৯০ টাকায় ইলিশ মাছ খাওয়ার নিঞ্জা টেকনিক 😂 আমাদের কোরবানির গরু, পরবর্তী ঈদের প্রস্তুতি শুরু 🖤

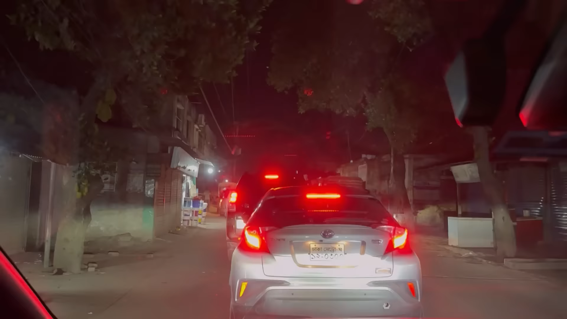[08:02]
দেখেন এই বিরুলিয়াতে আমরা জ্যামে বসে আছি, বিরুলিয়া আক্রাইন মোড়, বিশাল জ্যাম, গাড়ি ঘুরানোর মতো অবস্থাও নাই কারণ পিছে অনেক গাড়ি আছে। এখন আস্তে আস্তে যাইতে হবে, কতক্ষণ লাগে আল্লাহ জানে।